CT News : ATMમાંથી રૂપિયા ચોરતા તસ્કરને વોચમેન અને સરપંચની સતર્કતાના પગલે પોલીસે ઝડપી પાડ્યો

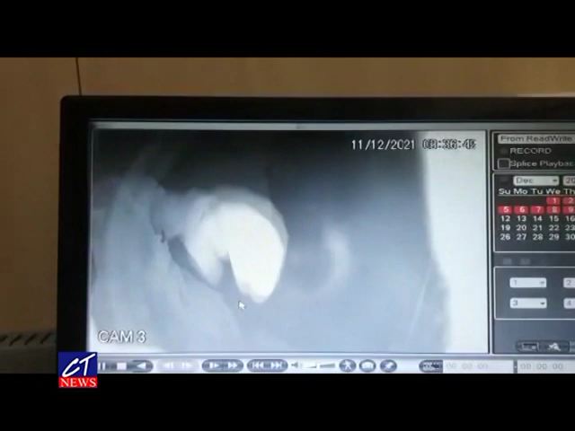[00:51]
तरफ जई रहो हतो तेवामा तेने ATM मा थे लाइटना स्पार्क साथे अवाध्थ तो हमानू जणाता
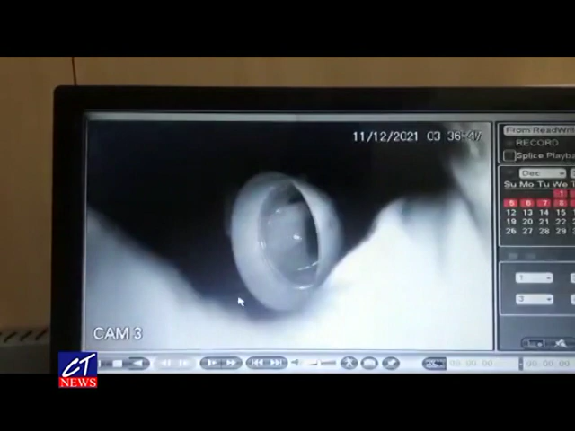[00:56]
आब आबत तेने चाहनी लारी वाड़ाने जणावता समगर घटना नी जान सरपंच ने थे